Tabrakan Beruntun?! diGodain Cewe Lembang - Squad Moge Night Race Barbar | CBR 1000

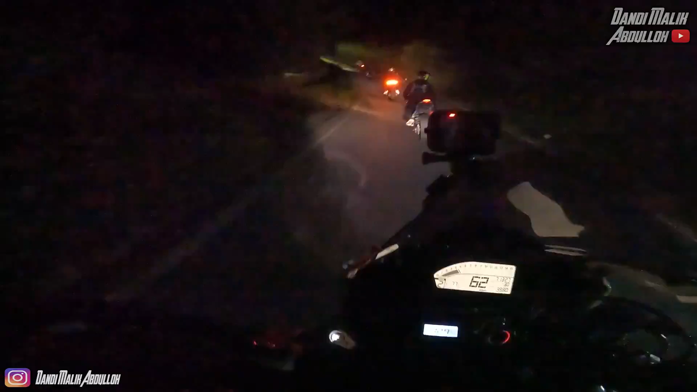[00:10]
Tenang, cuman bisa ngikutin lampu belakang aja. Anjay, keren banget anjay. Bahaya banget.
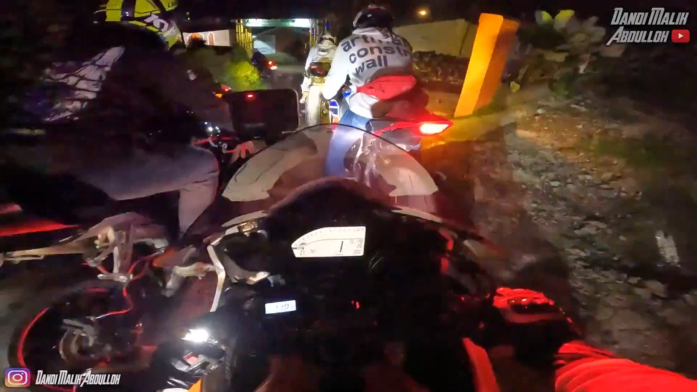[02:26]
Buset, motor si Frank bulu banget.
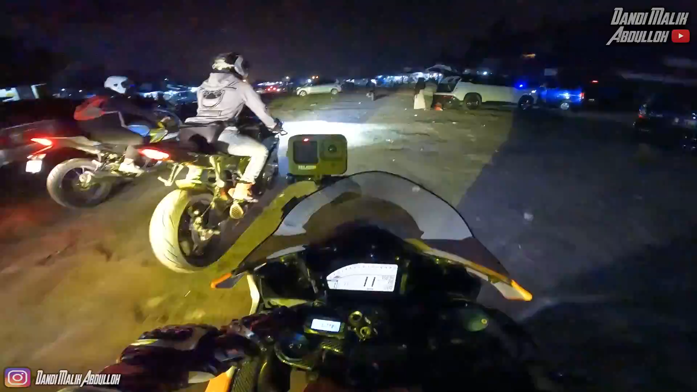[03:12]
Anjay, lampunya si Reset, Cok. Nah, ini lewat alis ya. Sekarang aja. Kita ikutin Agus aja.